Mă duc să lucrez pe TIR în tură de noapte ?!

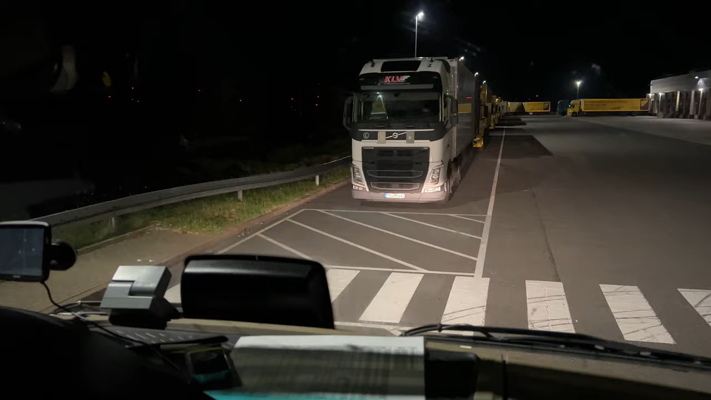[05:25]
Fraților, este 1:30 și am ajuns la depozitul Netto, da?